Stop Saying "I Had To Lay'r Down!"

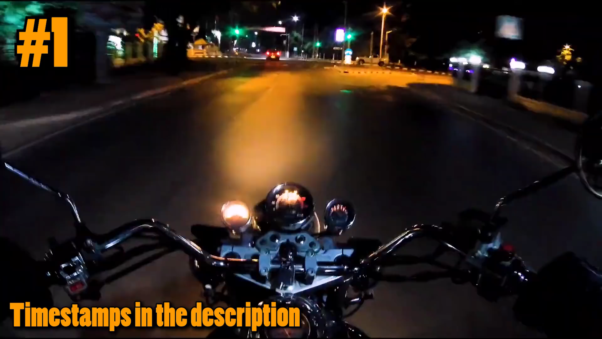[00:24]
So right away I'm going to go ahead and list a possible factor of this crash as low visibility because of nighttime.
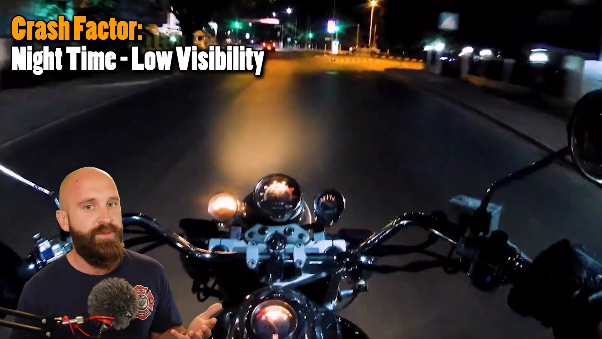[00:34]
So we're going to move forward just a little bit more right here and we have an intersection.
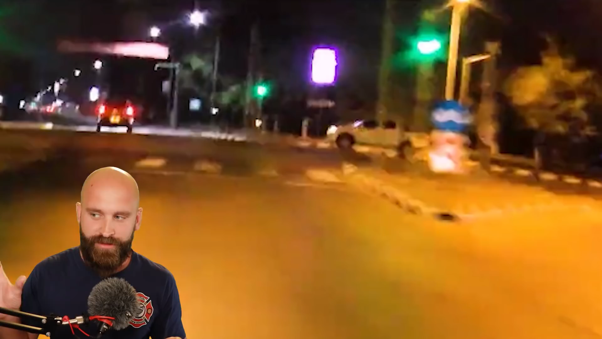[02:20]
If there's a vehicle that there's a side of it and they're traveling, especially if the nose is going towards where you are supposed to be going, good chance that they're going to be in your path of travel. So another possible thing, I mean, it's, it's, let's not even say possible. It is a factor that a path of travel violation of this driver.
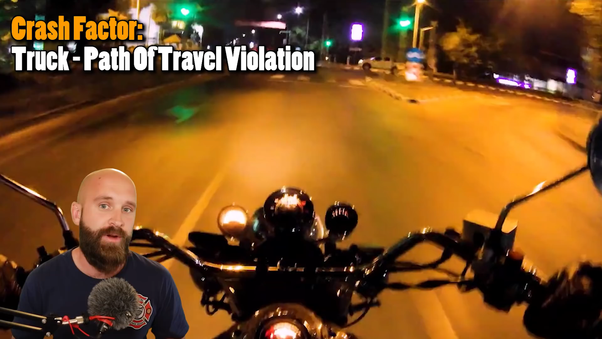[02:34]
If you notice that it's green for us, more than likely it's red for them. So, you know, path of travel violation, not following the road rules, all these different things. We can go down this rabbit hole of why, why, why, why, why, which I want you guys to do and pick out your own things. The main thing here is what we do as motorcyclists. So we're going to go ahead and see this happen. And we're just going to run right into him. Now, why did that happen? Well, I can't go into his brain. I can't figure out what's happening with him, but what I can do is go off of what information I do have.
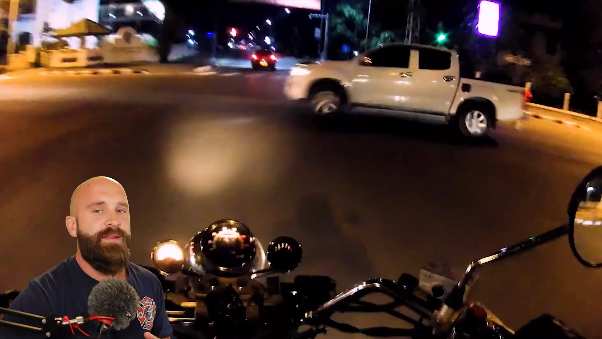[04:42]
I can't tell if anything outside of the fact that there's going to be definite two factors in this crash. There's going to be this truck red light running and path of travel violation on that. And then also low visibility because of nighttime. It's just as simple as that. A possible factor is no activation of any of the braking. There is no activation of emergency swerving.